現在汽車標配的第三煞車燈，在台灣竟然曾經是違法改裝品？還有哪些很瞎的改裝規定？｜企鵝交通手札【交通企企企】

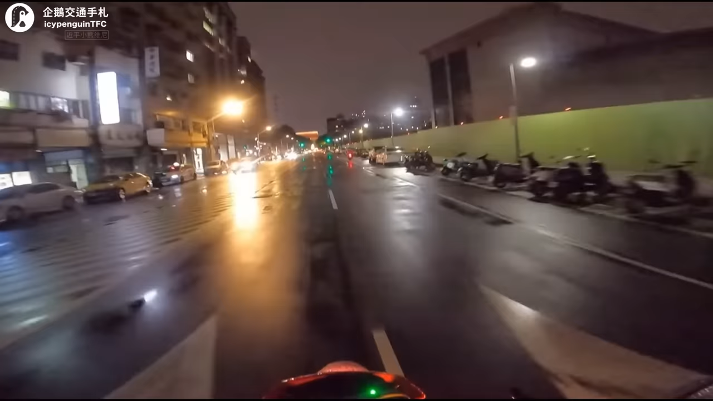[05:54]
讓你不用擔心在氣候潮濕的台灣又沒多久就故障更重要的是騎車在山路上最
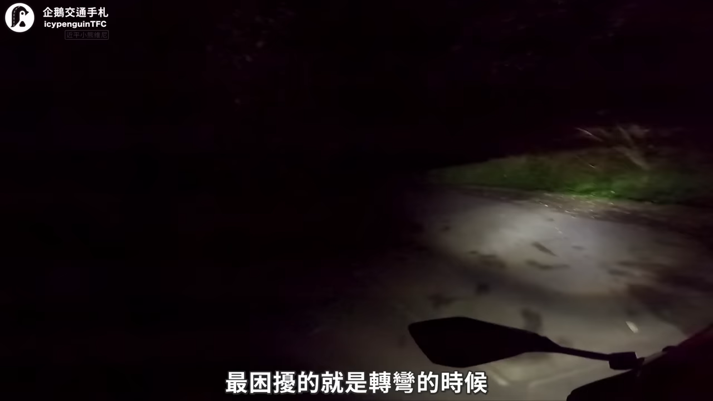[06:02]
困擾的就是轉彎的時候車燈經常因為傾角問題導致前進的方向霧氣抹黑而卡西提霧燈有著超廣的照射範圍可以照亮轉彎的路徑提升夜晚在山路上的安全不過如果把頭燈從魯